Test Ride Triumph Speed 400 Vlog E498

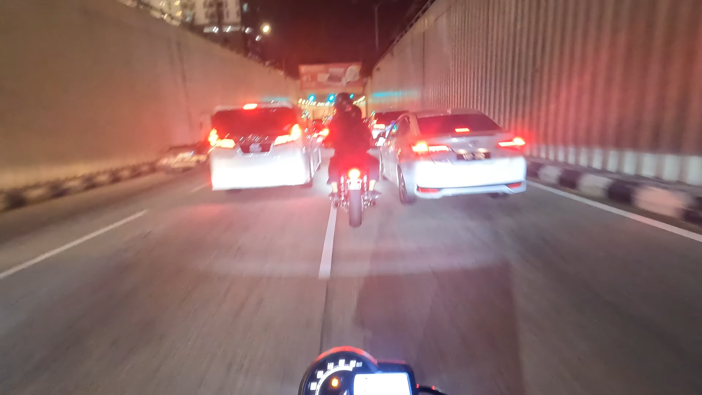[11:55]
Okeylah, kita test jam. Speed Triumph Speed 100, tapi tak adalah jam sangat. Biasalah masuk terowong ni memang akan macam ni lah.
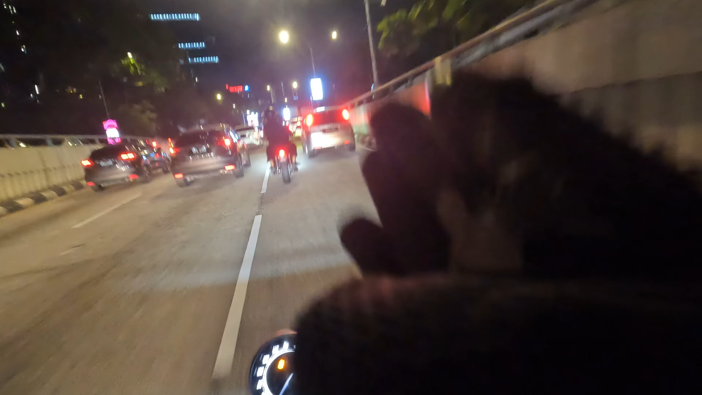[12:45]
Kita main gear 2 untuk jam macam ni, yang tak perlu nak rushing. Kita bawa gear 2 saja. Kita main dengan clutch. Okay, hati-hati.
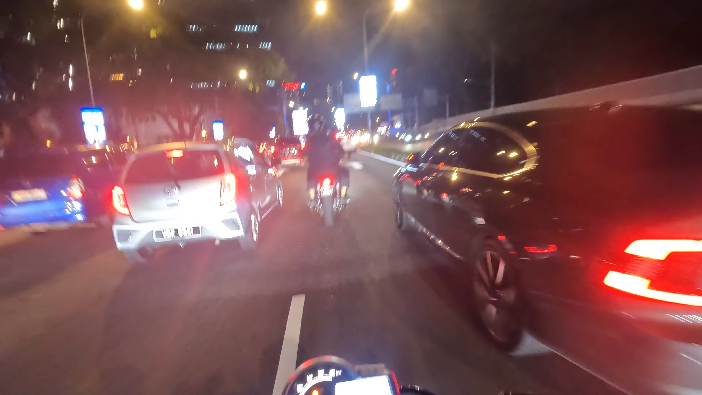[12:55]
Jangan ada yang tiba-tiba masuk saja. Mudah man, mudahnya.
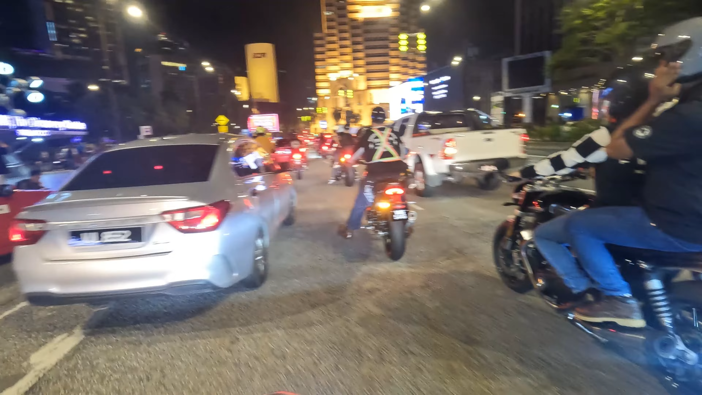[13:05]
Okay, macam Answer ni, okey, Innova ni nampak dia tinggi kan, tapi nampak dia agak sama lah. Tapi dia agak jauh, susah lah nak kena. Kalau dengan kereta-kereta biasa ni, dia agak rendah tau. So side mirror tu tak hiau, cuma kereta tinggi yang macam ni lah. Yang ini je kita risau untuk takut kena.
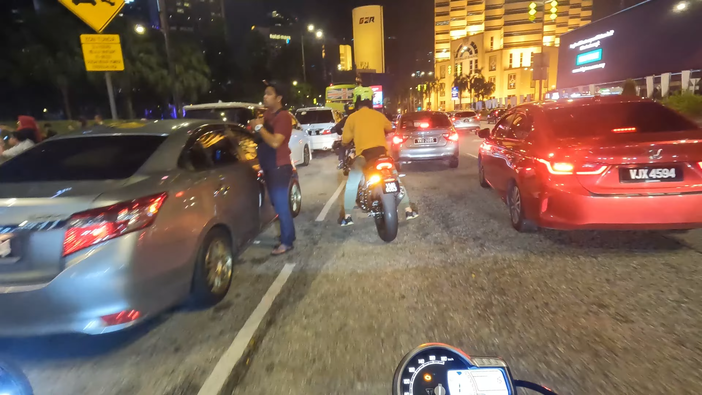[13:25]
Tapi so far macam okey, sebab handlebar kan dia tak adalah macam terkeluar sangat.